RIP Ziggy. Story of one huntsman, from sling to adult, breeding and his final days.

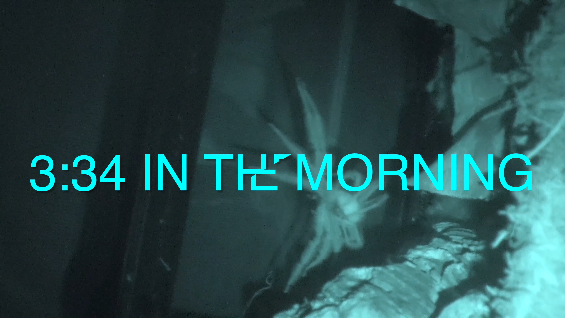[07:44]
made it with one and here you guys can see actually the actual process of mating he's